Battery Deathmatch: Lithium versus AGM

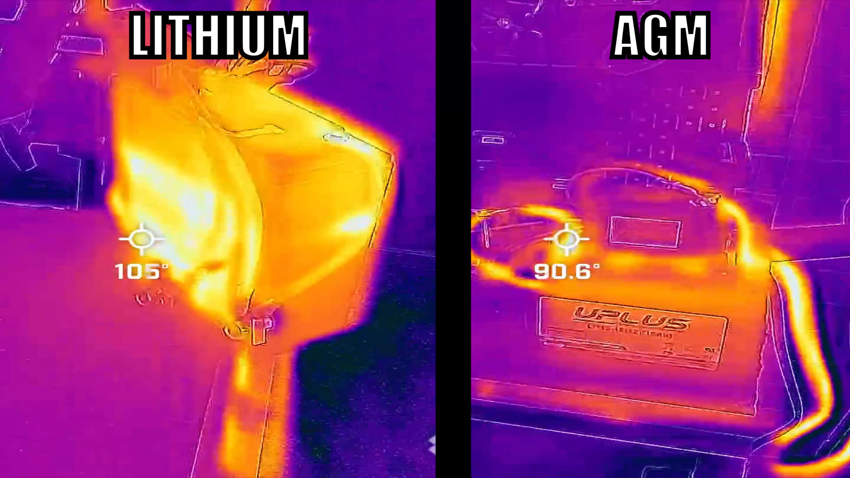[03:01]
There's really only one good thing I can say about AGM, and that's heat management. It stays about 10 degrees cooler than lithium across the board.
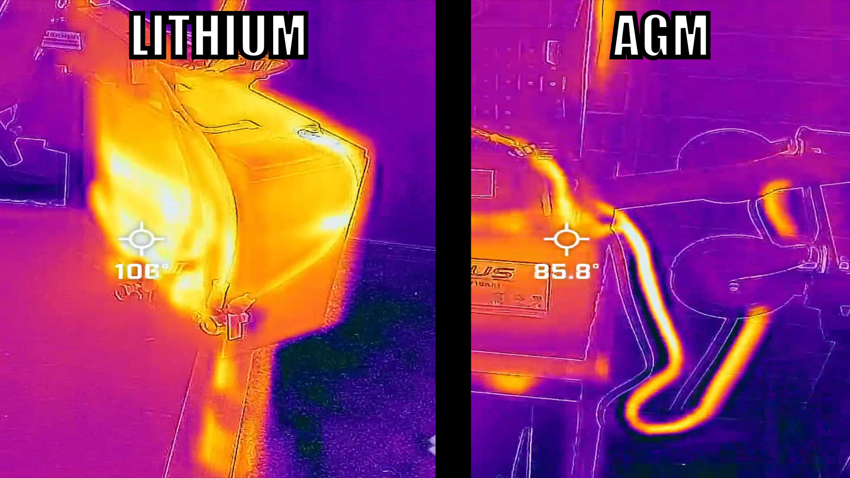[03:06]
All batteries suffer from this thing called the Pukert effect, but some of them get hit a lot harder than others.